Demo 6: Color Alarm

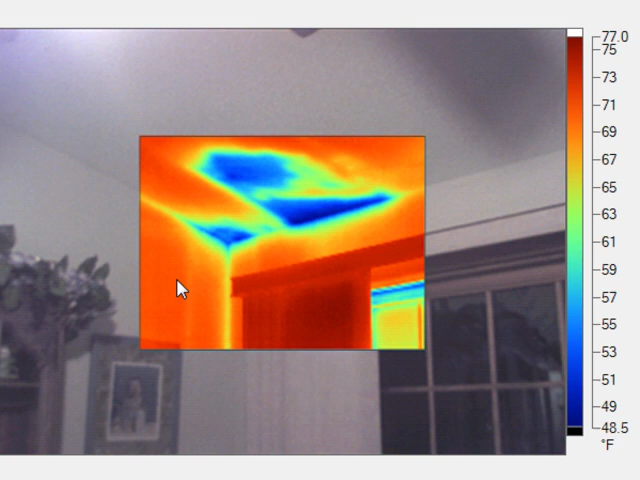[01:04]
On screen: scale top 77.0°F, scale bottom 48.5°F
Now this is to be understood in context that your camera, remember, is plus or minus two, usually plus or minus two degrees accurate in the original calibration of the factory. Plus your thermal hygrometer which gives you the dew point. Is it accurate? That's the question.
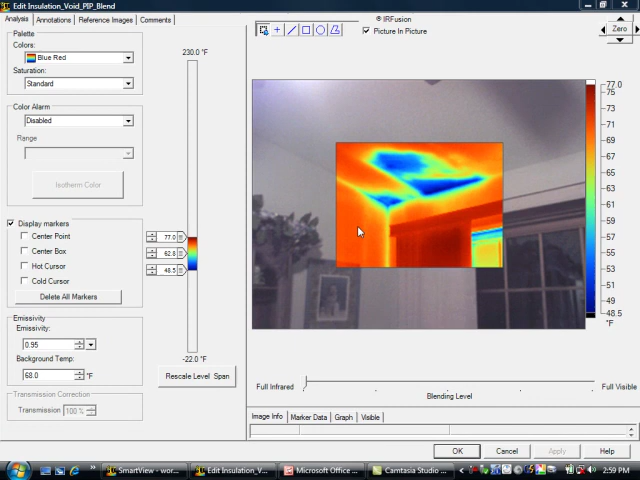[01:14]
On screen: scale top 77.0°F, scale bottom 48.5°F
So given that, let's say the thermal hygrometer tells me that the dew point is 60 degrees. And let's say my camera is accurate.